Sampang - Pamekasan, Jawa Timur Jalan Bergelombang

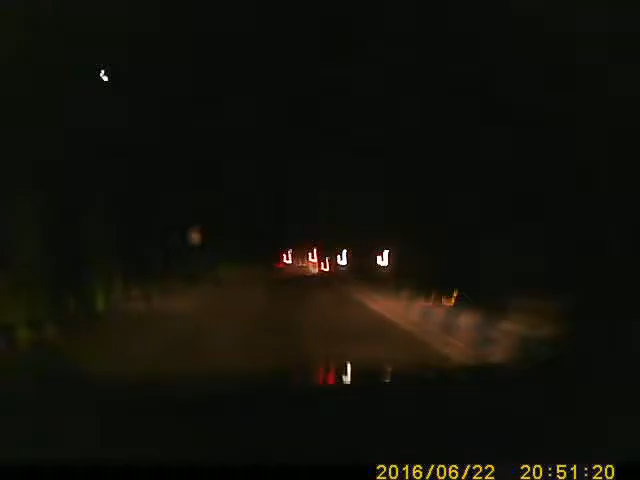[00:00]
Tim ekspedisial Sintagelamudik Kebaran 2016 untuk lintah Jawa, Bali dan Madura saat ini sudah berada di Kabupaten Sampang, Madura, Jawa Timur ketika kita memasuki kawasan Kabupaten Sampang tepat di Gampura Kabupaten Sampang yang memisahkan antara Kabupaten Sampang dan Kabupaten Langkalan, Madura, Jawa Timur kita sudah disambut banyak jalan yang bergelombang serta tidak rata karena adanya tambal sulam di bagian kanan dan kiri jalan Anda arus ekstra hati-hati jika
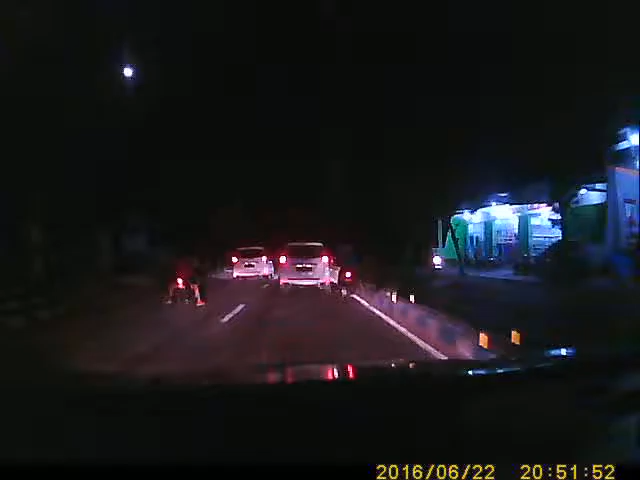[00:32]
melintasi kawasan ini karena padat sekali dengan aktivitas warga dan pada kesempatan malam hari ini untuk Kabupaten Bangkalan dan Sampang, Madura, Jawa Timur mengalami pemadaman arus listrik sehingga perjalanan kami sepanjang perjalanan dari Kabupaten Bangkalan hingga Sampang gelap dan minim sekali penerangan